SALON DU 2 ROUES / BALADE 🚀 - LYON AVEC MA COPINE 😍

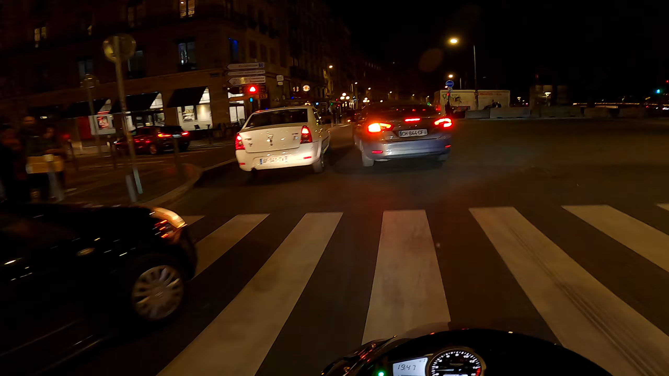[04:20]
Allez, mais oui. Allez, faut y aller, là. Hein. Ah bah oui, mais il met le piéton à gauche pour aller tout droit, lui. C'est un champion. Oh là, les piétons.
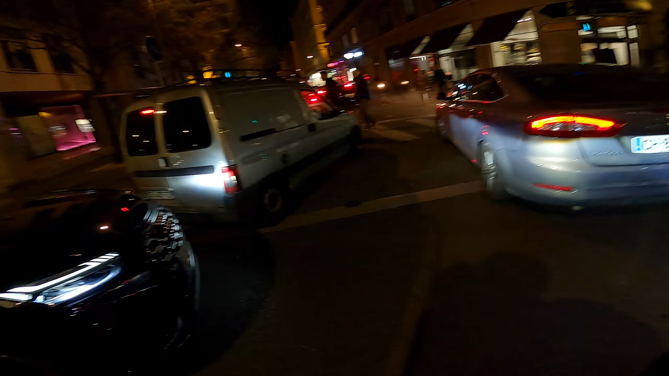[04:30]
Oh, ils ont failli se rentrer dedans, mais... Ah, c'est quoi cette ville de fou, là?
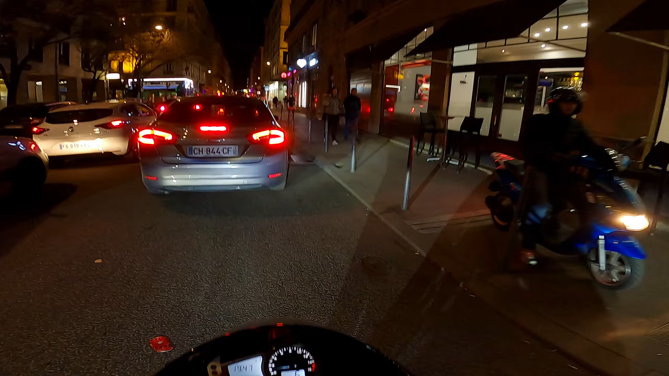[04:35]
Putain, c'est angoissant. T'as vu le nombre d'accidents qu'il a fait y avoir en 30 secondes?